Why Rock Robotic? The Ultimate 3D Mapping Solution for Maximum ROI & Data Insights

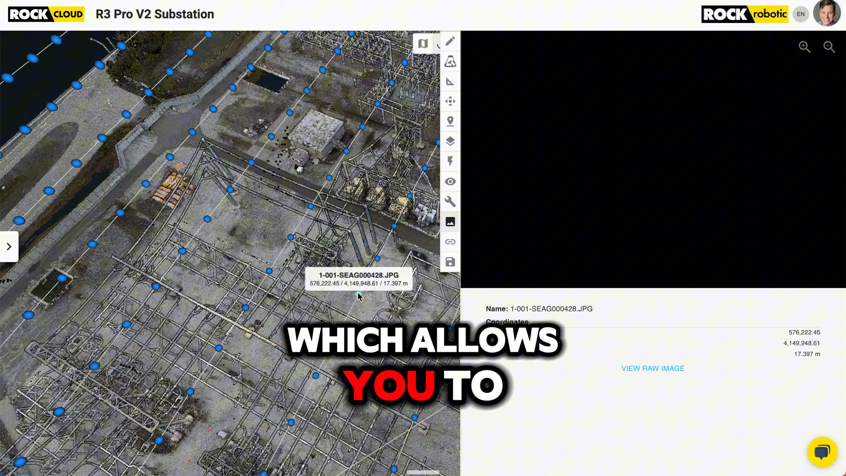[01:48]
So you have the Rock inspect, which allows you to use the individual photos and inspect a high resolution scenes of the air you captured.
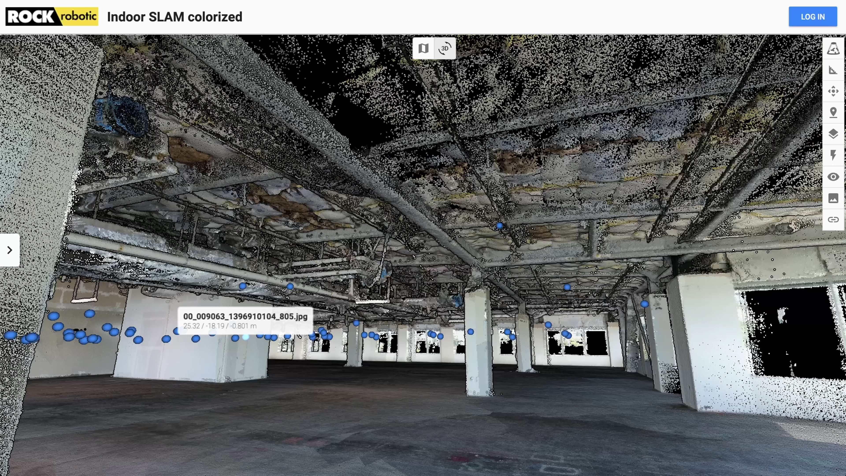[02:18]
So you get access to that high resolution photo sphere inside your 3D data set.
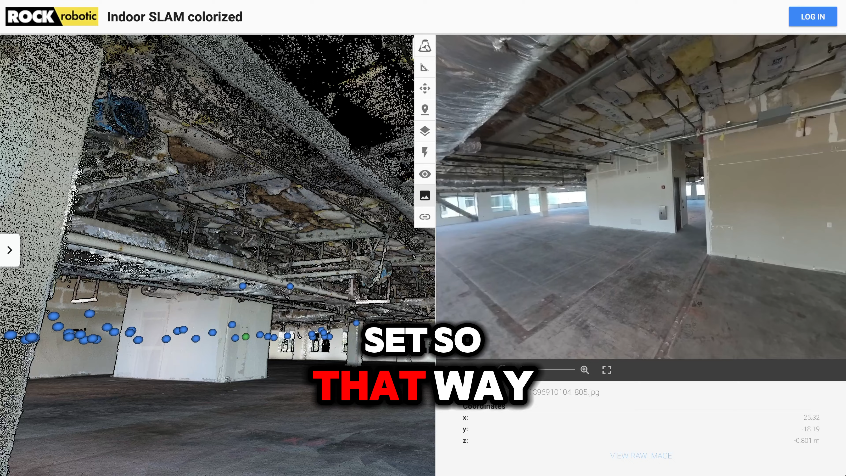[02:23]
So that way you can correlate things that you're seeing in the inspection to the 3D data, making measurements in 3D, seeing fine detail in the photos.